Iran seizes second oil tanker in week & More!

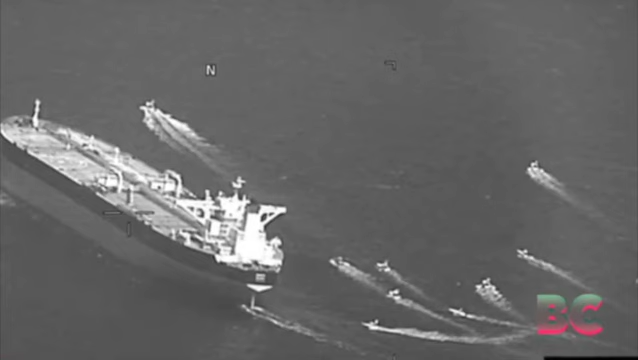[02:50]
southeast asia suspected to be carrying iranian crude oil amid allegations that
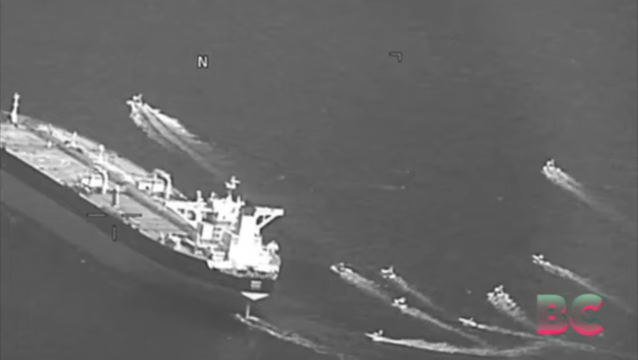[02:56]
it may have been seized by the united states the u.s navy has released surveillance footage captured